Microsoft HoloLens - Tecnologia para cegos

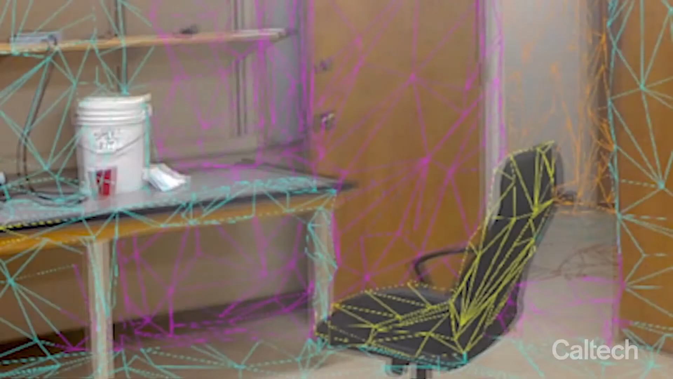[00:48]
e assim o deficiente visual saberá se há uma cadeira à sua frente ou uma porta à sua direita, por exemplo.